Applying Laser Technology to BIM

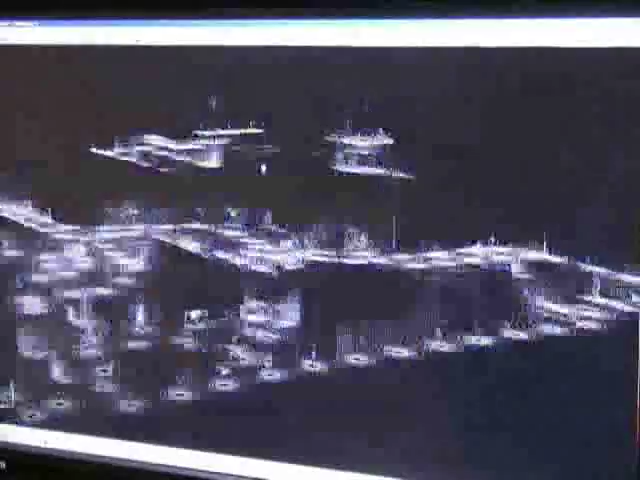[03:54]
The 276 scans were then rendered together to form a 3D point cloud of the entire medical center campus.
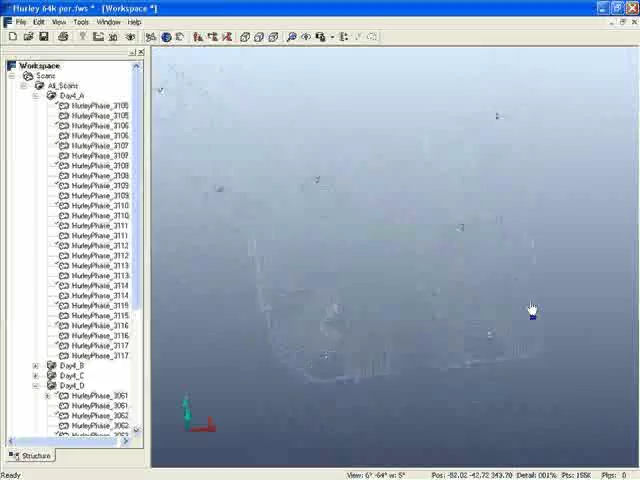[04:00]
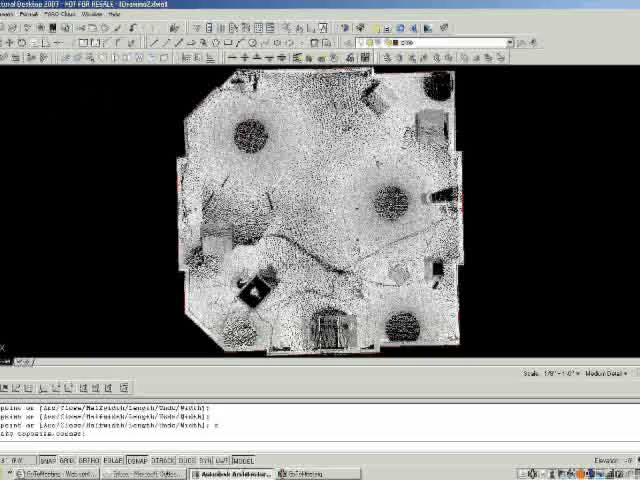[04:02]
The point cloud was directly imported into
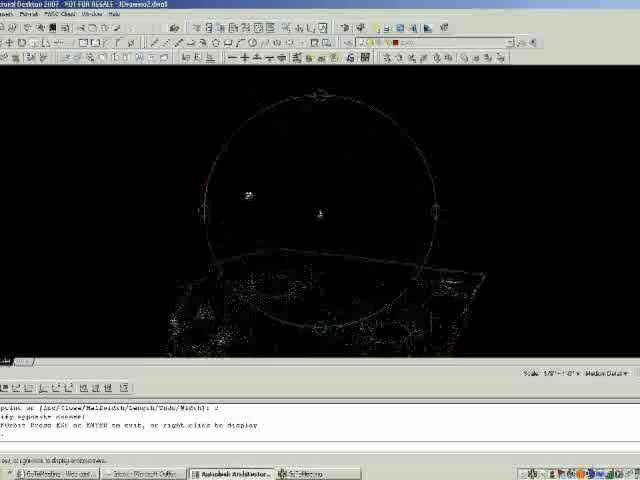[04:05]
AutoCAD for generation of line drawings and the 3D model that would be exported
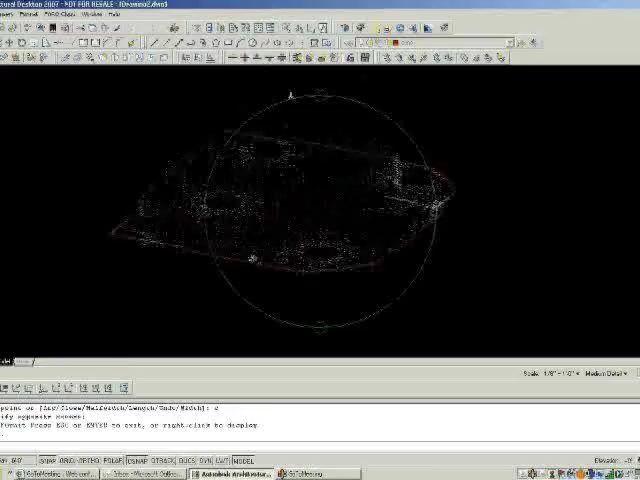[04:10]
into Revit to form the full BIM model with all the necessary build details.